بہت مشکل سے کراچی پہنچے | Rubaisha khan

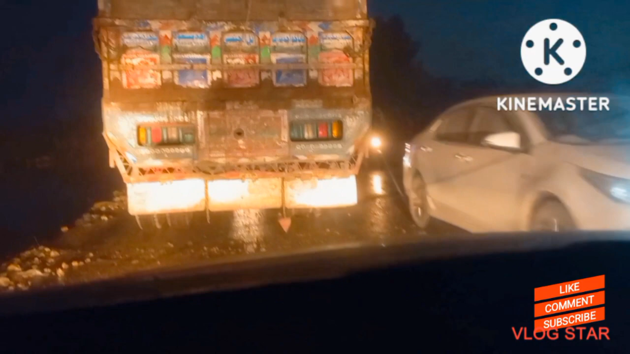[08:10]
کبھی گاڑی رکتی ہے کبھی چلتی ہے تو اگر جو لوگ آج کل ٹرایول کرنے
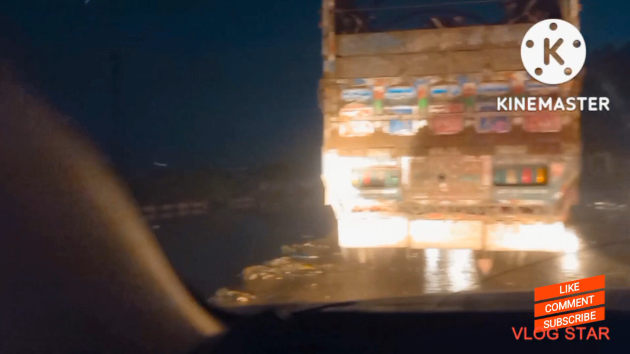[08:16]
کا سوچ رہے ہیں خاص طور پر کراچی تو سکھا یا سکھا ٹو کراچی تو وہ بلکل بھی اپنا جو ہے وہ
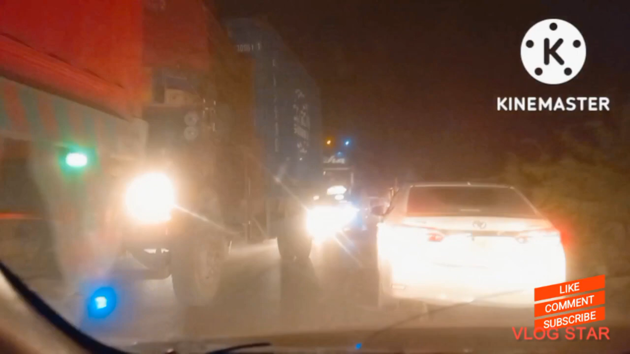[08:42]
نکلنا ہے ہمیں واپس جانا ہے تو کاش میں جو ہے سب کی بات مان لیتی اور میں رک جاتی کیونکہ اتنا ہم لوگ تھک گئے تھے ہر سے زیادہ کوئی ہوتل بھی
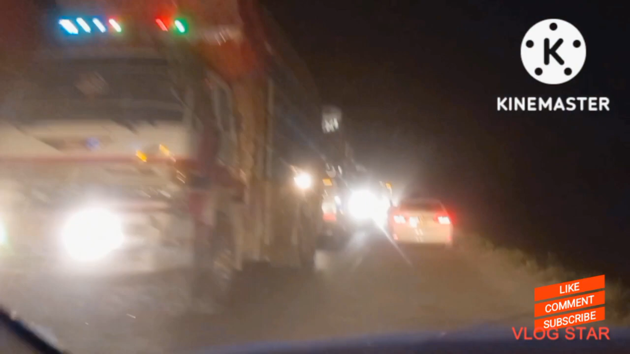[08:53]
نہیں آیا ایسا ہے کہ ہم لوگ رکھ کے چائے پی لیں مطلب اتنا برا حال تھا رستے گا کہ ہم لوگ بہت زیادہ تھک چکے تھے ہمیں ریس چاہیئی تھا نہ ہم باہر نکل سکتے تھے بس چلتے ہی جا رہے تھے اچھا یہ دیکھیں یہ ہم لوگ کنڈیاروں تک پہنچ چکے ہیں لیکن روڈ کا وہی حال ہے کہ مطلب یا تو
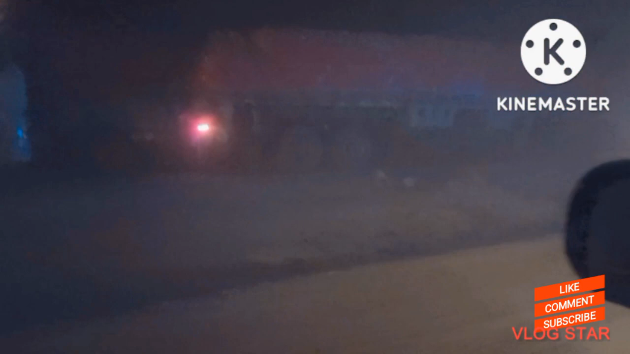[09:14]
بلکل مستقل ہم لوگ رونگوے پہ ہی جا رہے ہیں اور کہتے ہیں ایک روڈ بلکل بلوک رہ
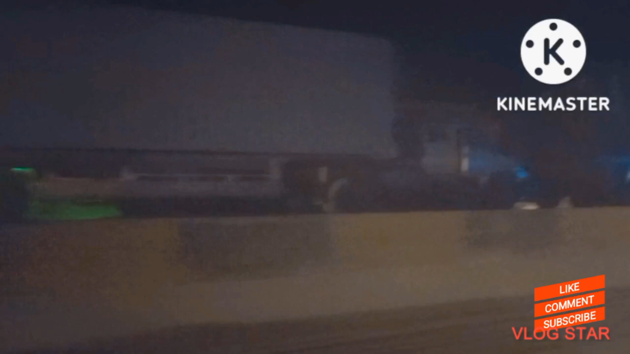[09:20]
ہوا ہے یہ ٹرولر سے اور اگر ٹرولر نہیں ہوتے تو پھر کیا ہوتا ہے کہ یا تو پانی ہوتا ہے بارش کا سلاب کا روڈ پہ اس وجہ سے مسئلہ ہوتا ہے یا پھر سلاب متاثرین
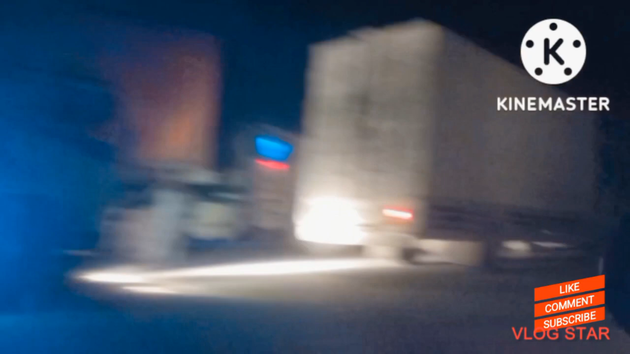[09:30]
جو ہیں وہ انہوں نے مستقل ایک روڈ پہ اپنے جو ہے وہ خیمے وغیرہ لگائے میں تو اس وجہ سے بلوک ملتا ہے تو مستقل ایک ہی روڈ ہے جس پہ آپ یقین کریں تین
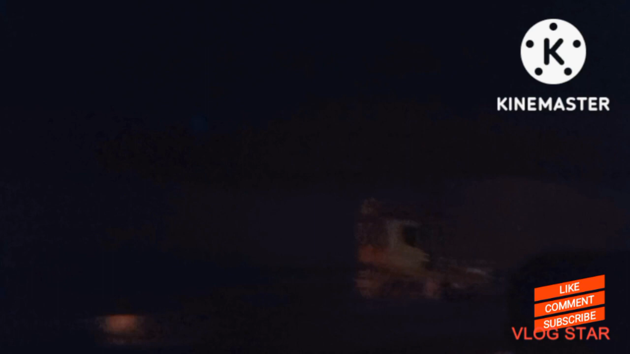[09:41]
روڈ جو ہے وہ گاڑیوں کی ہیں جس میں زیادہ تر جو دو روڈ ہیں وہ ٹرولرز کی ہیں اور ایک جو ہے وہ مشکل سے کارز وغیرہ وہاں سے نکل رہی ہیں جبکہ حالکہ ہم لوگ انہیں نا موٹر وی پولس سے پوچھا بھی تھا کہ ہم لوگ شارٹ کٹ رستہ لیں تو انہوں نے کہا نہیں آپ لوگ جو ہے وہ یہاں سے جائیں مورو
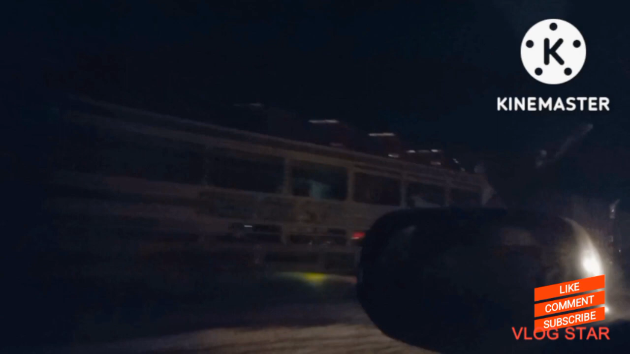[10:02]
تک جو ہے وہ روڈ کافی خراب ہے تو آپ لوگ جو ہے مورو تک
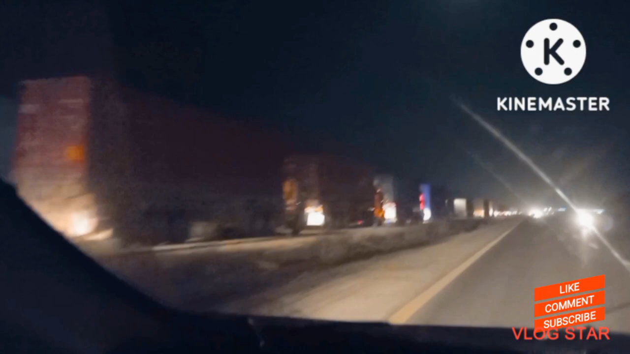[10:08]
یہاں سے جائیں اور وہاں اندر کا حال تو اس سے بھی زیادہ برا ہے تو بس آپ یہ دیکھ سکتے ہیں کہ بس ہم
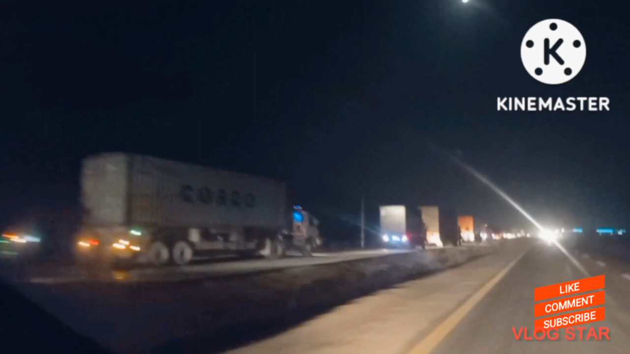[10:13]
لوگ کبھی تھوڑا سا چلتے ہیں پھر روک جاتے ہیں پھر تھوڑا سا چلتے ہیں پھر روک جاتے ہیں اور اس دوران اچھا میں نے میرے ویڈیو بنانے کا مقصد یہ ہے کہ پلیز اگر میری ویڈیو سے کسی کو فائدہ پہنچتا ہے تو وہ یہی ہے کہ اگر آپ لوگ بائی روڈ آنے کا سوچ رہے ہیں یہاں پہ تو بالکل کوئی نہ سوچے بائی ار آپ لوگ آنا جانا کر سکتے ہیں لیکن بائی روڈ پلیز میں آپ سے ریکویس کروں گی کہ کوئی ٹرائیول نہ کرے اس ٹائم
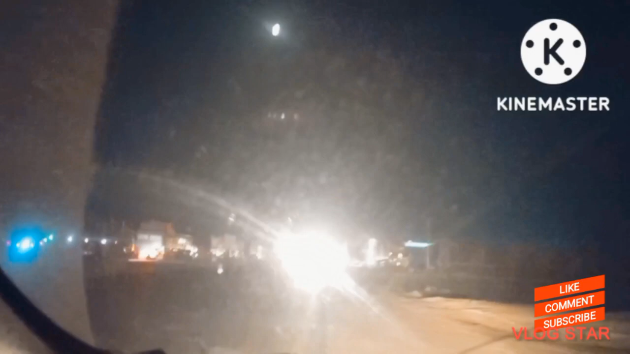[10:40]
اچھا یہ ہم لوگ جو ہے رات کا ایک بجزہ ہم لوگ نو شہر و فروز
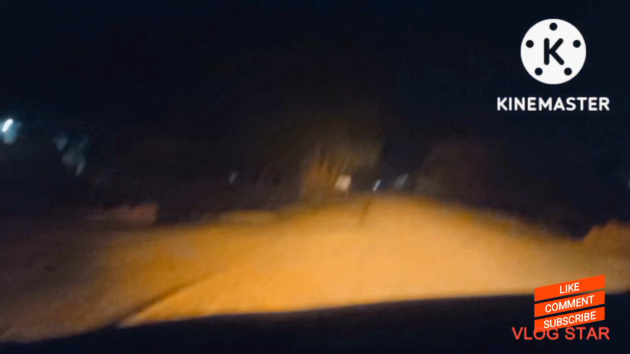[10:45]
پہنچے ہیں تو وہاں پہ جو ہے وہ مین ہائیوے بند تھا تو وہاں کی پلیز نے ہم سے یہ
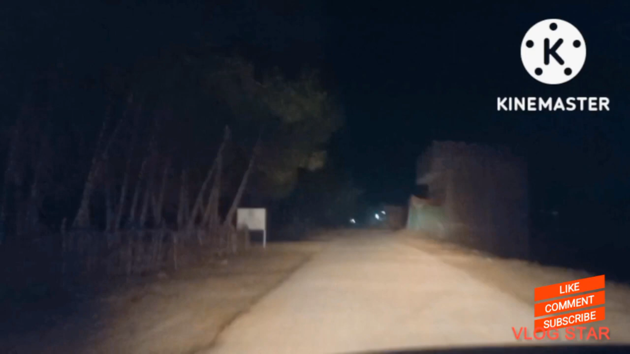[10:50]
کہا کہ آپ لوگ اندر والا جو ہے لنک روڈ جو ہے وہ یوز کریں اور اس سے آپ لوگ جو ہے باہر کی طرف نکلیں کیونکہ وہ مین ہائیوے بند ہے تو پھر ہم لوگ کو یہ شارٹ کٹ رستہ مطلب اندر کا رستہ یہ ہمیں یوز کرنا پڑا اور پھر یہاں سے ہم لوگ باہر نکلے
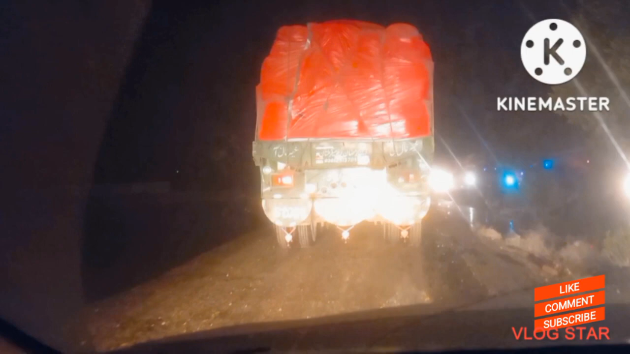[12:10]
کے بعد آپ کو رستہ کافی کلیر ملے گا تو مورو تک جو ہے وہ آپ کو بڑی ٹینشن ہوگی کیونکہ رستہ بہت خراب ہے آپ دیکھ سکتے ہیں کہ یہ روڈ کا حال ہے کس
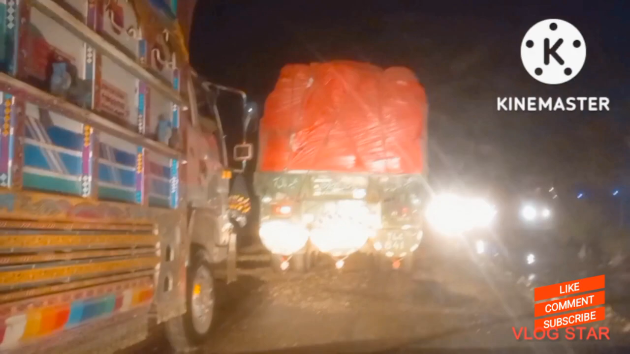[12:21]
قدر اس میں کھڑے پڑ چکے ہیں اور بارش کی وجہ سے اور پانی آ چکا ہے کہیں پہ کافی زیادہ پانی ہے کہیں پہ بہت کم پانی ہے لیکن جہاں پہ کم پانی ہے وہاں
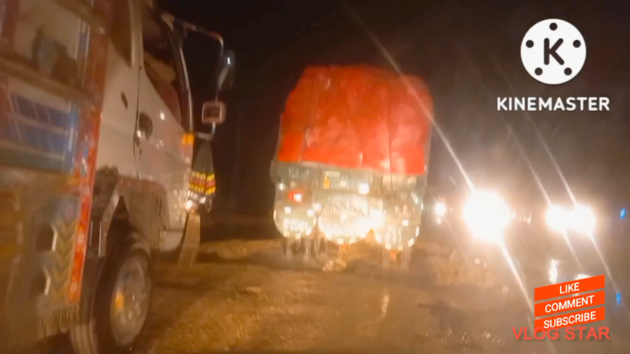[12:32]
پہ روڈ کافی زیادہ ٹوٹا ہوئے تو وہ جو ہمارا سمجھ لیں کہ جو دس منٹ کا ٹریول ہے وہ ہمارا تقریباً آدھا آدھا گھنٹہ پانے پانے گھنٹے میں جو ہے وہ تیع ہو
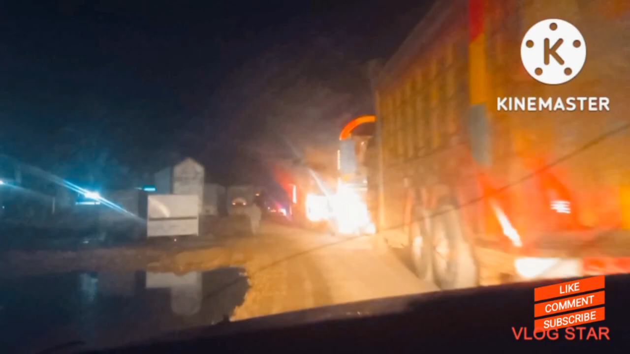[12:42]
رہا ہے اور اس کے علاوہ کہیں پہ اگر تھوڑی بہت روڈ ہمیں کلیر ملتی ہے تو وہاں پہ یہ ٹریفک کا یہ حال ہے مطلب کوئی جو ہے وہ روڈ کا نہ پتا
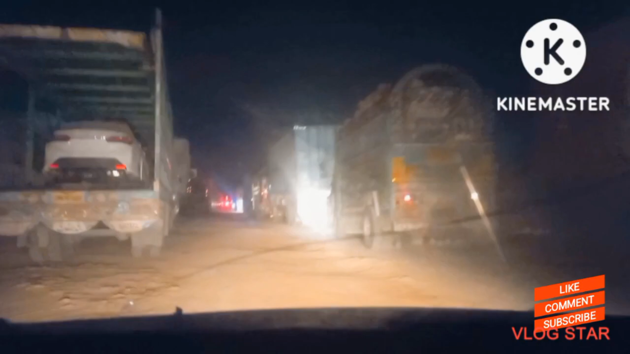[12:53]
چل رہا ہے نہ ٹرولرز کا پتا چل رہا ہے نہ ٹریفک کا پتا چل رہا ہے یہ نہیں پتا چل رہا کہ جانے والی روڈ کونسی ہے آنے والی روڈ کونسی ہے بس ٹرولر کی بیچ میں سے ہم لوگ نکلتے جا رہے ہیں کہ بس خیر خیریت کے ساتھ ہم لوگ جو ہے نکل جائیں اچھا یہ مورو کہ بلکل ہم لوگ نزدیک ہیں تو یہ کچھ ہمیں جو ہے وہ جو اپنی روڈ پر ہم لوگ آئے ہیں